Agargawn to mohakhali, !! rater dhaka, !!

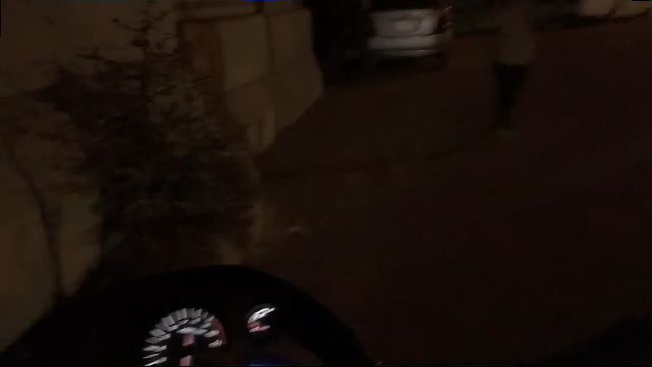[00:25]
আজকে দেখাবো রাতের ঢাকা। আগে বলেছিলাম আগের ঢাকা সম্পর্কে আমরা আজকে একটা মানুষকে বেরোবো।
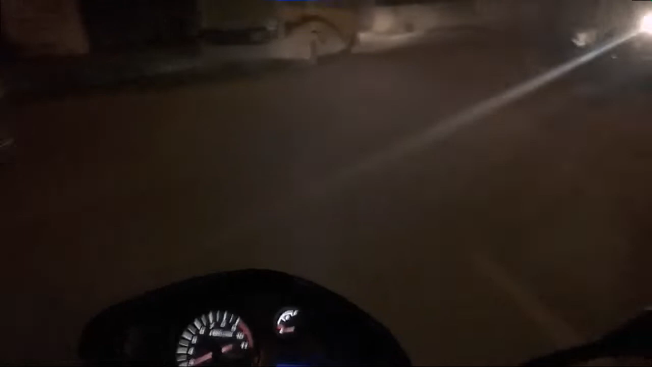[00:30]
আমরা এখন আছি
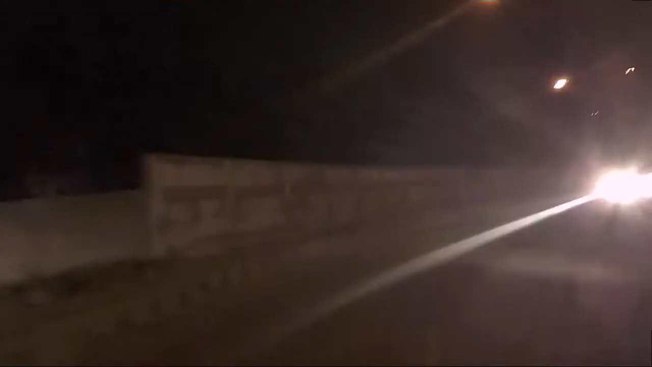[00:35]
ফ্যাক্টরি থেকে বের হয়ে আমরা এখন মহাখালী উচ্চারণ হয়েছে।
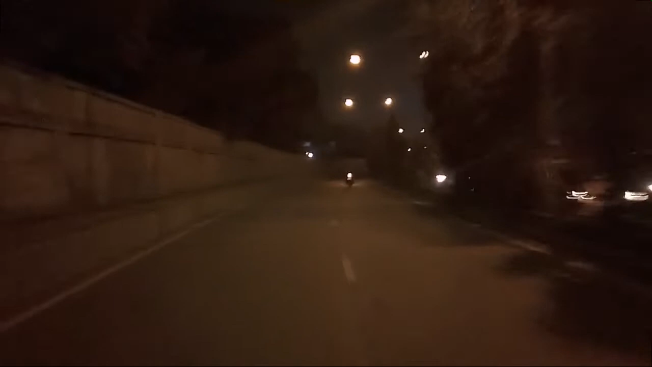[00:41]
রাতের ঢাকায় দেখা যাক কী অবস্থা। রাস্তা মোটামুটি ঢাকায় দেখা যাচ্ছে।
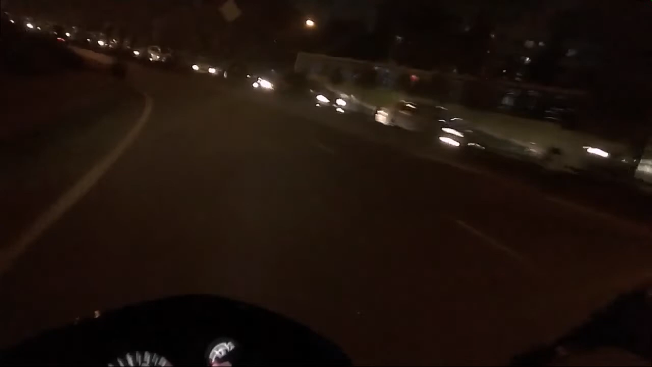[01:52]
আমরা এখন আছি আপনার বঙ্গবন্ধু নগর গেটের অপোজিট রোডটাতে। এই রোডে আমরা বেরোচ্ছি মহাখালীর উদ্দেশ্যে। যাবো কাজের উদ্দেশ্যে, তখন যদি চিন্তা করা হয় যে এখান থেকে ওইখানে যাই, আসলে বেসিক্যালি শরীরে জ্বর চলে আসে।
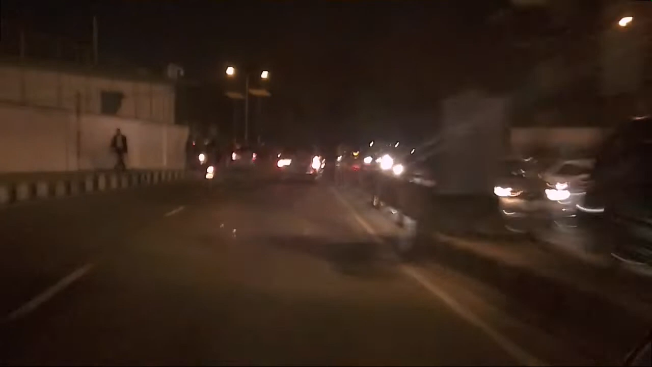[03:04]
ওদিন প্রধানমন্ত্রী কার্যালয় অপোজিট সাইডে আমরা বেরিয়ে গেলাম, আর হয়তো মেন খানিকের মধ্যে আমরা পৌঁছে যাব মহাখালী। দেখা যাক